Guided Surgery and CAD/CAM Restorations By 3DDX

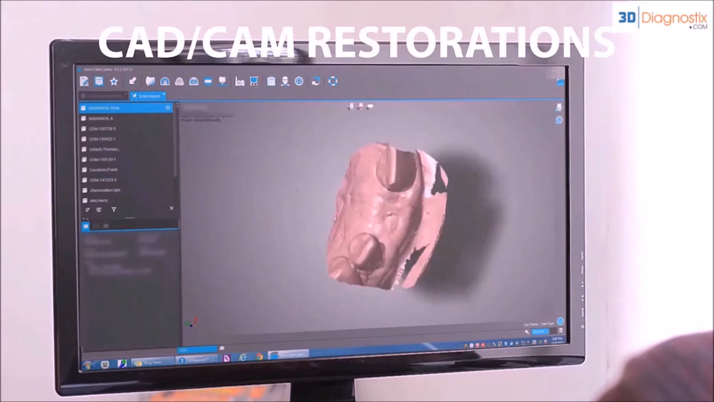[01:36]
The integration of new software tools combined with intraoral or desktop optical scanners have provided the link between the diagnosis, surgical and restorative phases to the implant treatment.